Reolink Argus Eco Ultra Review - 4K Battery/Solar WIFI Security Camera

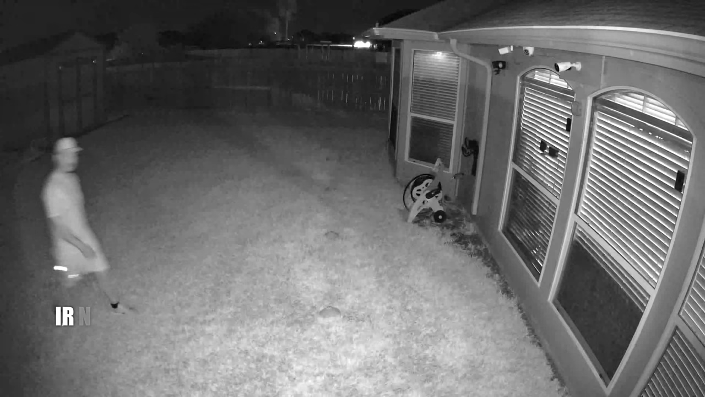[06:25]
So this is the video quality of the Raylink Argos Eco
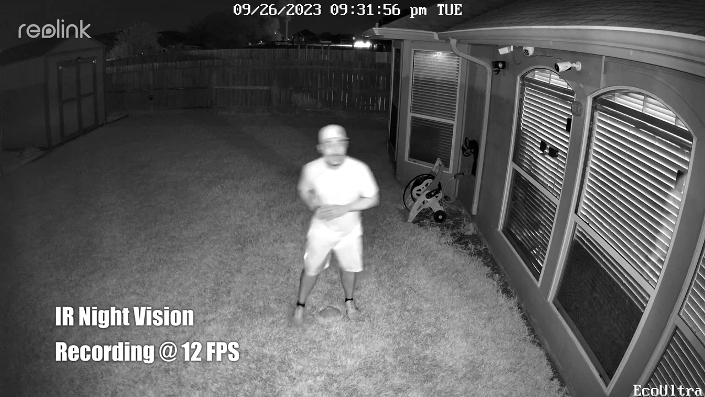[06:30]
Ultra at night and this has 8 infrared LEDs and this is what it looks like at 10 feet and spotlight is off. 15, 20, 25, 30.